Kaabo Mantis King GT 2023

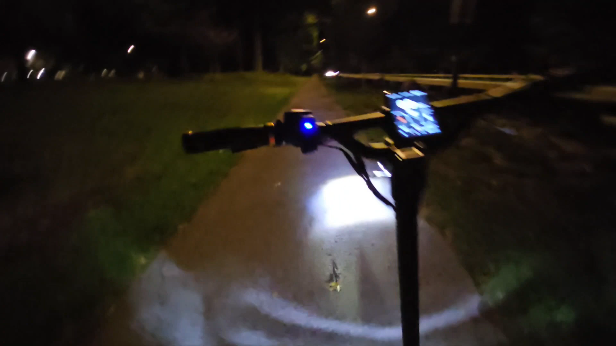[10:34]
Alright, so let's turn on the turn signals. Alright, left side here.